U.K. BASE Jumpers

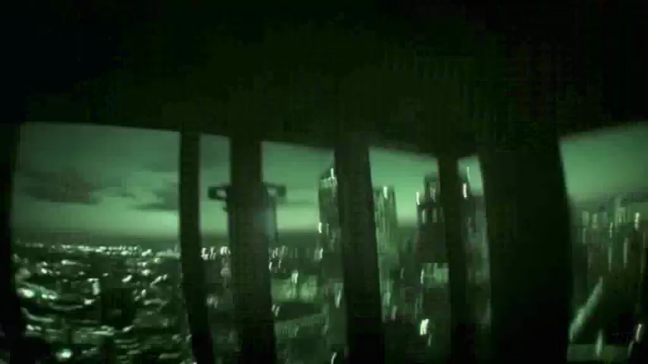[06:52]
Okay, what a beautiful morning. Canary Wharf.
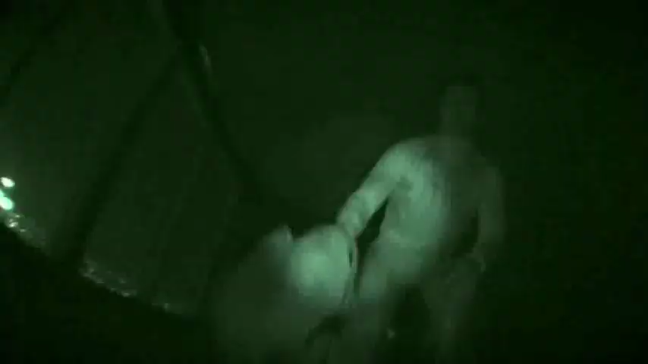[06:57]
At the top, Dan prepares himself for this 450-foot jump.
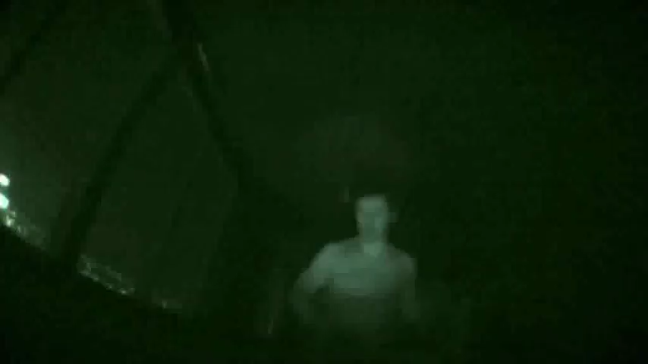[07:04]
It's a scary thing, you know, I mean, especially at night, standing on the edge of something.
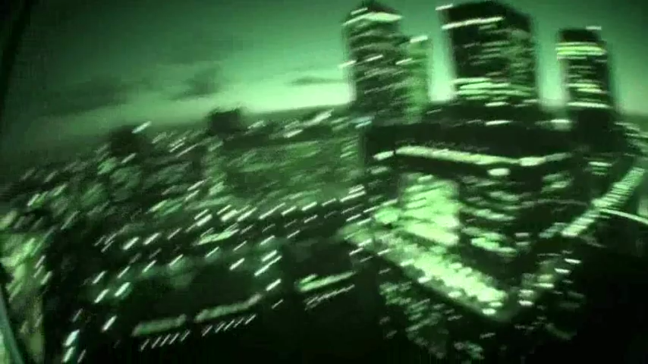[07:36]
Even when the parachute opens, there's no margin for error.
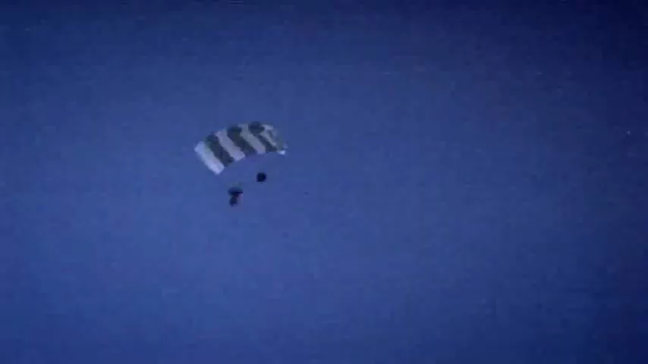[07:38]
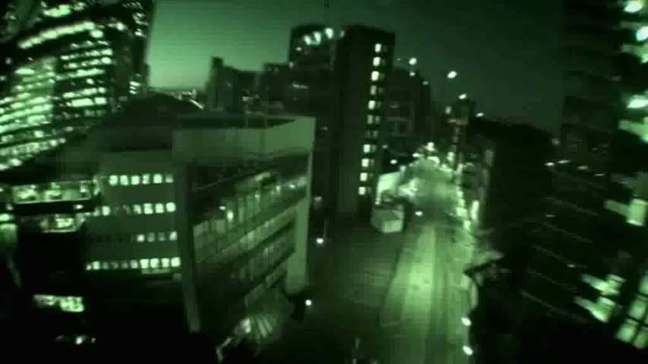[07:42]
A wrong turn or a gust of wind could smash Dan against the buildings or onto the road.